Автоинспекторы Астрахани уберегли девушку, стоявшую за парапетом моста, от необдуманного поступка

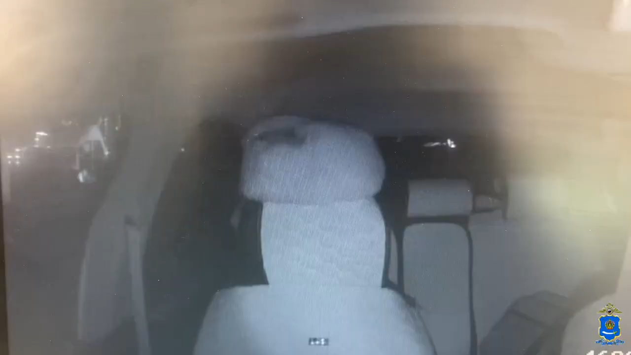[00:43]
Посадили патрульный автомобиль и доставили ее в отдел полиции номер 4, где ей была оказана вся медицинская и психологическая помощь.